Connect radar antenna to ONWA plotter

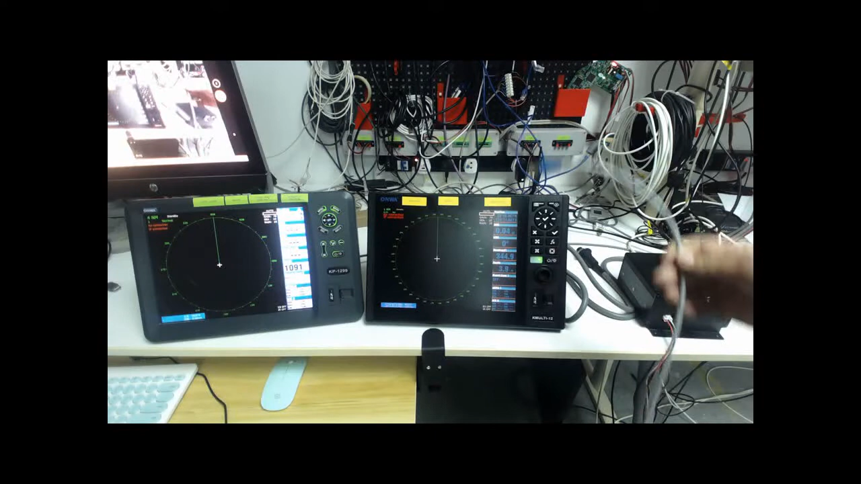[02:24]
And then I leave this Ethernet cable we connect the power
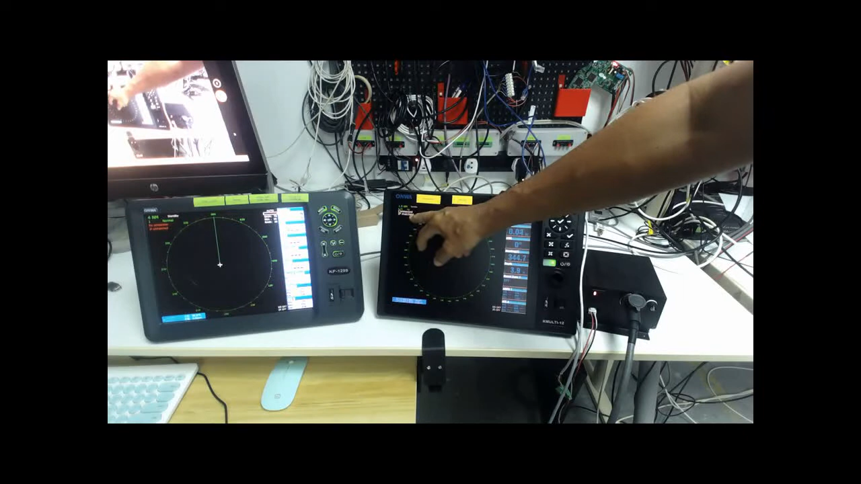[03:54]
white text connected and the IP matched it and now I can switch on the radar and you can see the radar target
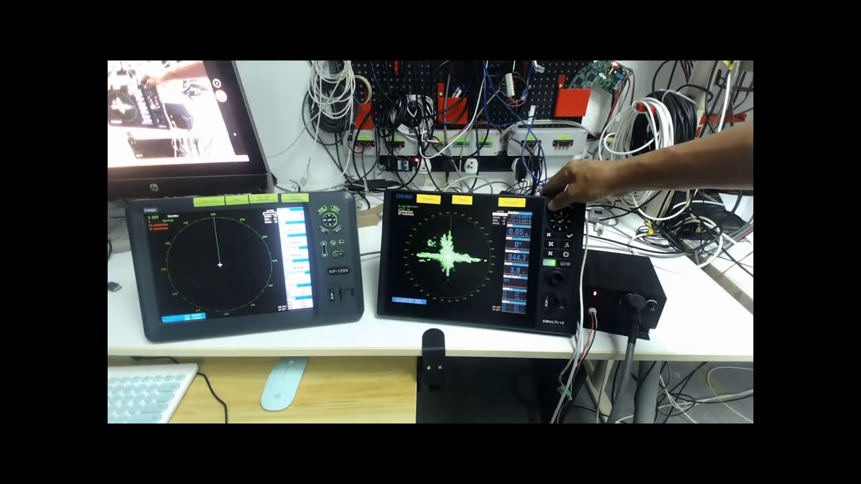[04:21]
okay if I if I want to
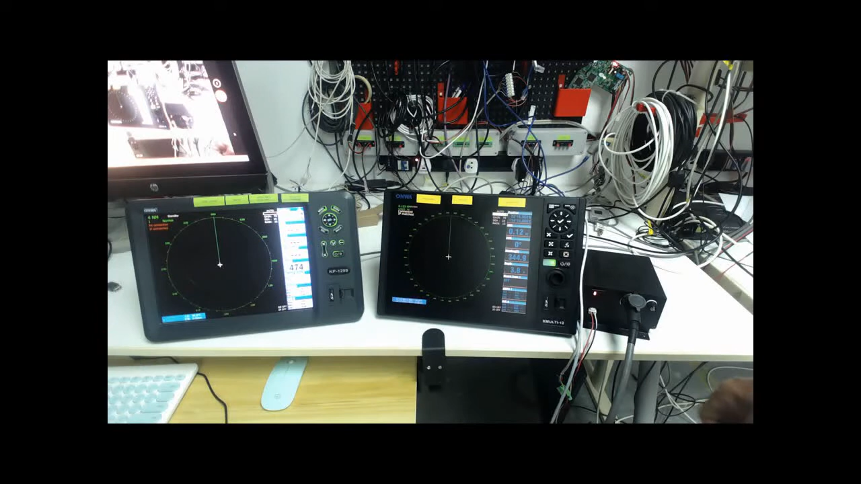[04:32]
connect the radar antenna to the KPE 1299 I show you how it's a very simple I take out this Ethernet cable